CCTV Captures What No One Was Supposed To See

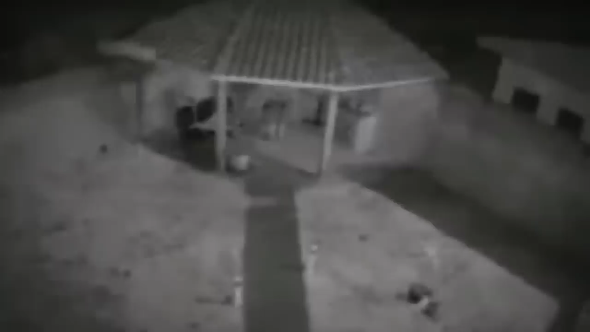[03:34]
Crop circle left by strange light On August 10, 2020, a farmer from Brazil woke up one morning to see that his field had been destroyed by a crop circle. Like every other person who does, the farmer suspected vandals were responsible. He checked his CCTV camera, and there were no vandals or anybody at all.
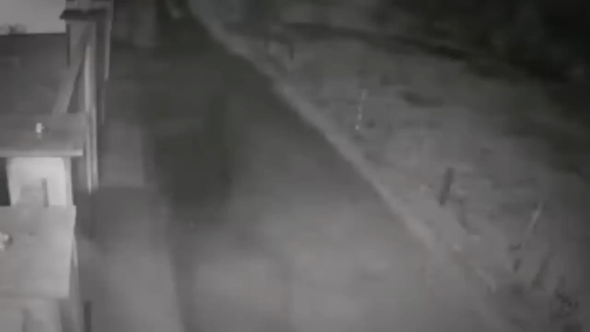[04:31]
But let's not go into that. According to one commenter, there were two lights reflected in the water, moving in opposite directions, and it was strange that that was even possible. Other commenters believed that the meteorite might have been real, but the farmer did the crop circles himself. What do you think happened that night?
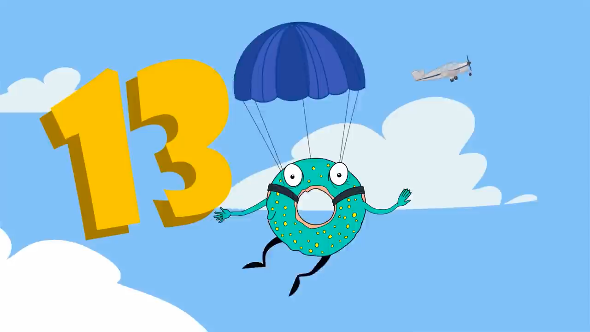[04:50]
Ghost Lady Do you think it's possible that the past, present, and future interject sometimes? Like the past keeps leaking into the future, and the future into the present?
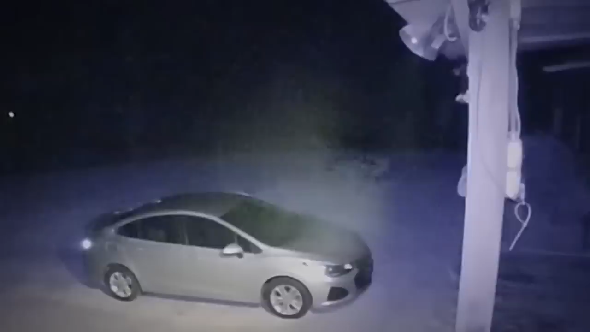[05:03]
The clip on Kimberly Carlisle's CCTV camera from the night of October 17th makes you think about the possibility of this happening. An apparition of a woman in a Victorian-style dress was seen
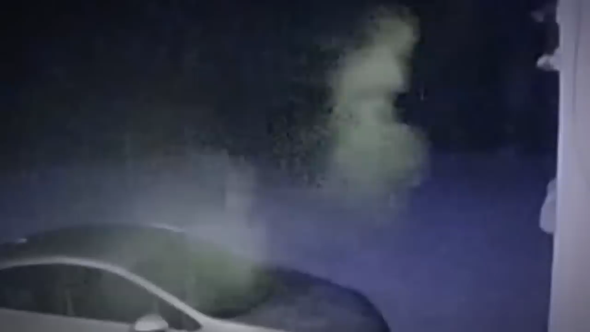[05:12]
walking past a parked car outside her home in the US. You can see the woman holding up her dress as she walks by, a trait that's common to women from that period, sometime in the 1800s.
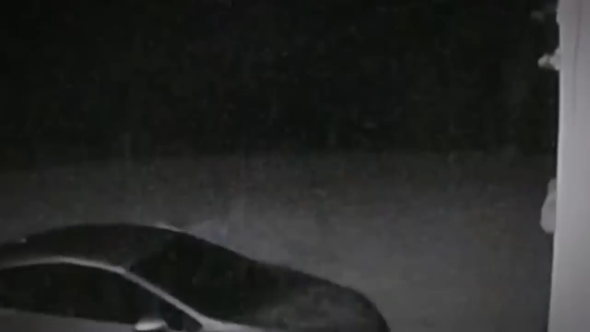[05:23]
Now, this CCTV is a motion-activated camera, meaning that the camera is activated at the exact moment that these events took place. She got an alert on her phone, and as you should have guessed already, she was freaked out. Some viewers and commenters claimed it was probably fog, some sort of mist, or people were smoking in the car. But the figure of the lady is pretty clear, if you ask us. You can make out her head and hairdo. You can't miss the lifting up of the dress as to not trip on it.
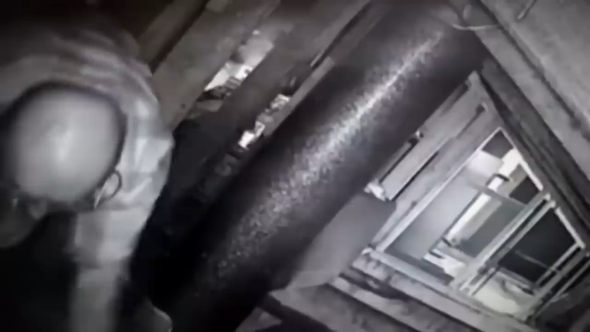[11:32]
This man, Robert Havrilla, was caught sneaking into his neighbor's attic in Pittsburgh, Pennsylvania.
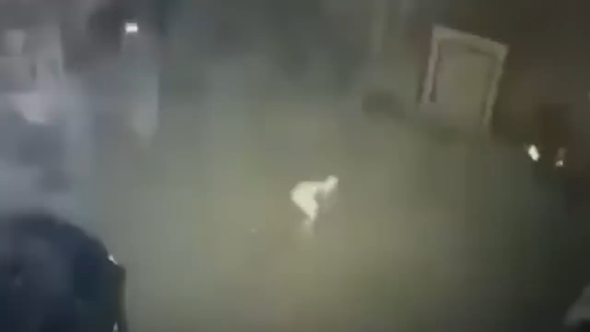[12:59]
caught on a security camera in the Red River Gorge area of Kentucky creeping outside is. The footage was posted on a Facebook group by Douglas Windsor McCloney III, who's a resident of Moorhead, Kentucky, and claims there's two more security camera footage of the creature creeping in the dark.
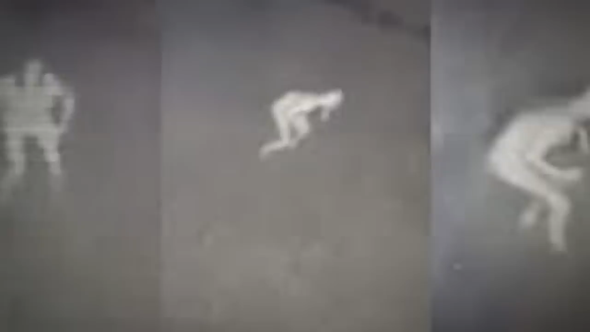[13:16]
The creature doesn't move like a human being. It moves like its kneecaps are backwards, McCloney explains, and it looks like Smeagol of Lord of the Rings.
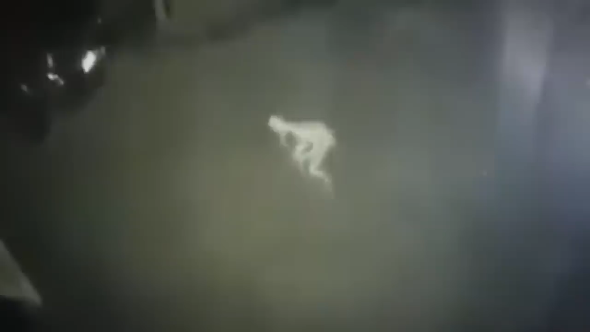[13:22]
While some speculated that the figure in the video is some kind of new unknown cryptid,
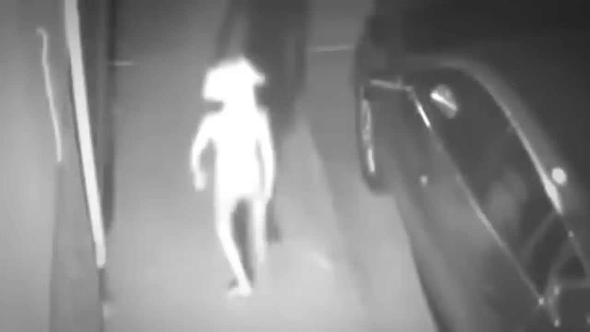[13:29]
some believe it was a person in a complete white bodysuit who was either drunk, high, or mentally ill. Some other people think it's an alien or a pale crawler. While it's safer to believe it's a human being, it doesn't add up.
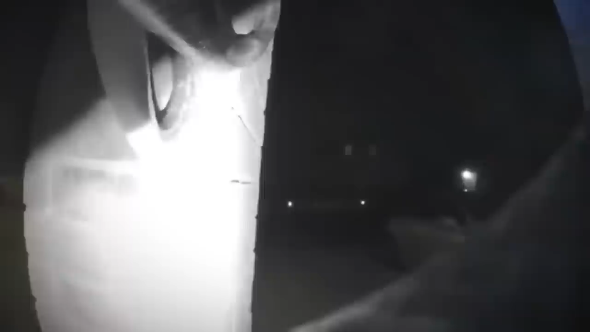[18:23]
This is way more unbelievable. A snake scaled outside the home of a Texan woman and rang the doorbell with its face.